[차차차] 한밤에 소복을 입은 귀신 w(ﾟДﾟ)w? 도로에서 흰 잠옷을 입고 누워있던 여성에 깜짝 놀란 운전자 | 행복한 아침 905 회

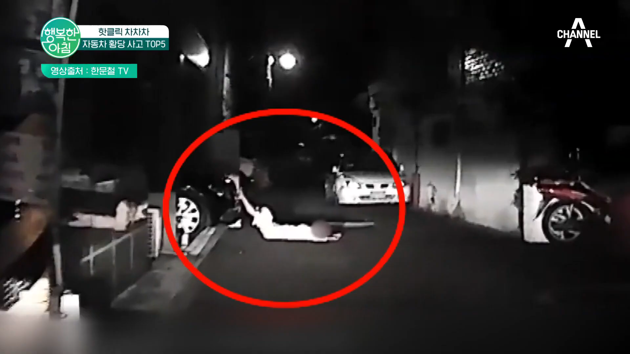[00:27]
사람이었어요? 사람입니다. 촬영하고 있는 건 아니잖아요. 뭐야 갑자기 왜 저기에 누워있는 거예요? 운전자 말에 따르면 당시 30대에서 40대 여성으로 보이는 사람이 흰 잠옷을 입고 누워있었다고 합니다.